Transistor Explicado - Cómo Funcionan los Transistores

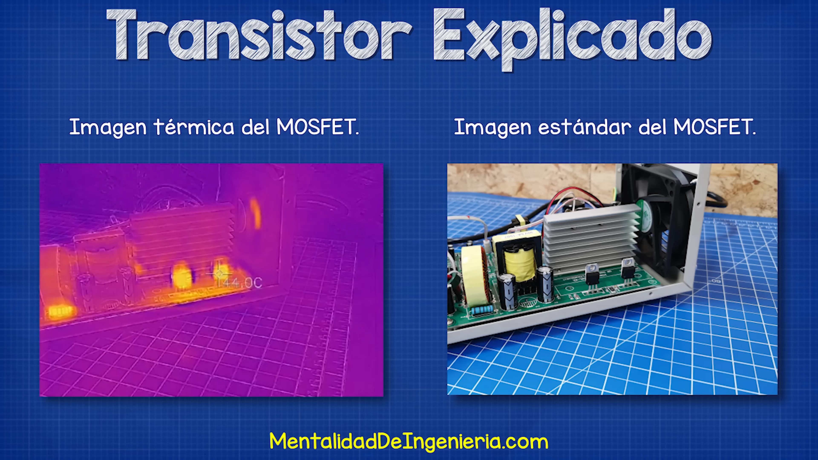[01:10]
Sin el disipador, los componentes alcanzan rápidamente los 45 grados Celsius o 113 Fahrenheit con una corriente de solo 1,2 amperes. Se calentarán mucho más a medida que aumente la corriente,